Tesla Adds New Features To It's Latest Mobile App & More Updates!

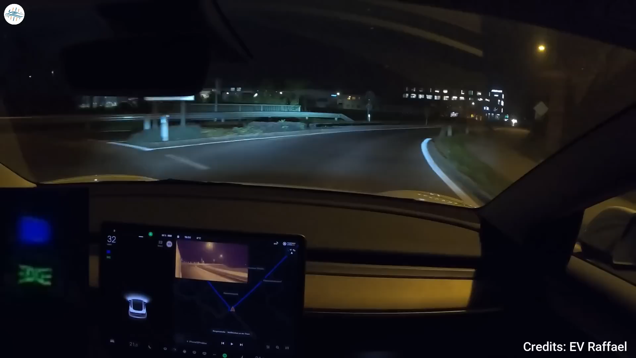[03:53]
tesla owner who runs the youtube channel ev raffle posted a video of the new auto high beams in action noting in the description
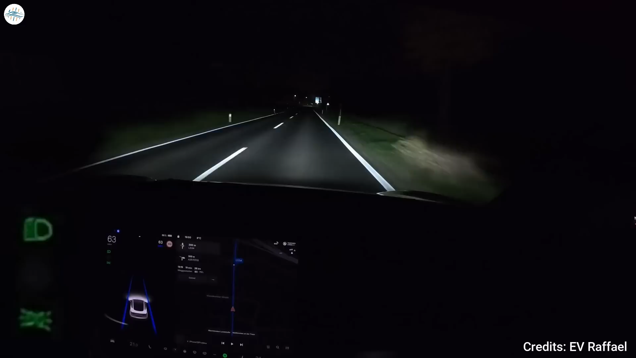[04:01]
that the improvements to the feature are a welcome change in 2022.40.4 update as could be seen in the video the feature does seem to work pretty well now the automatic high beams respond quickly when there are oncoming vehicles and they're also fairly quick to engage when there are no cars ahead fellow tesla owners echoed similar experiences in social media with some noting that they barely touch their vehicle's headlight controls now others joked that the